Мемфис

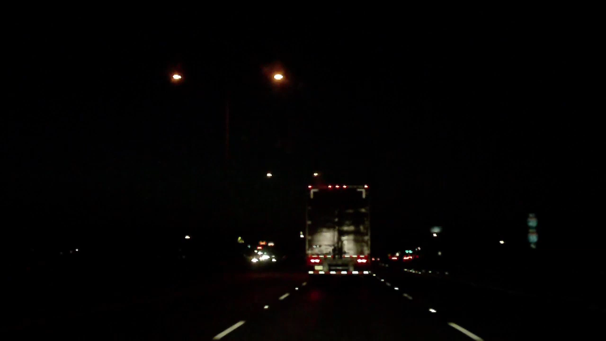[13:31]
И впереди нас едет фура, на которой написано Тейлор Свифт. Спик наулоу тур 2011. Да, мы едем за той фурой, которая едет на концерт с оборудованием стопудово. Номер запомним. 3-1-2-5-F-D. Будем искать эту фуру там у концерта.
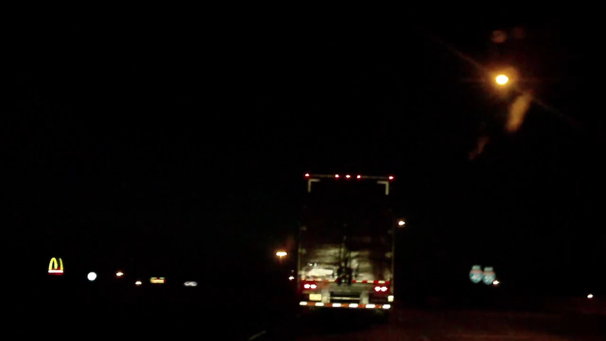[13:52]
Едем в Арканзас, мать ваша. Вернее, мы уже в Арканзасе. Да, круто. У-ху.